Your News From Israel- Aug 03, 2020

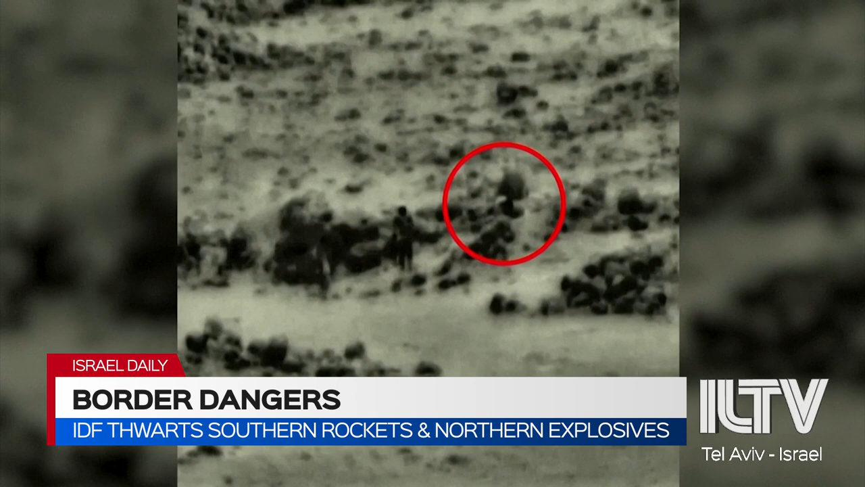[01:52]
Meanwhile, in the north, four suspects, some of whom were armed, crossed into Israel from Syria and planted an improvised explosive device inside an IDF outpost. IDF Special Forces units and aircraft opening fire upon the group, killing them all.
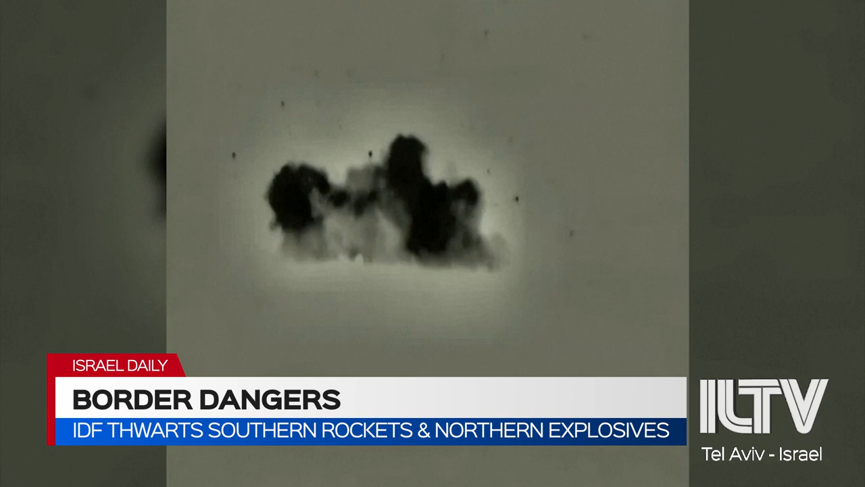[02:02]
No Israeli soldiers were injured. Similar to the rocket launch, however, we do not yet know what group the suspects are affiliated with, if any. Military spokesperson Hidai Zilberman says an investigation has been opened.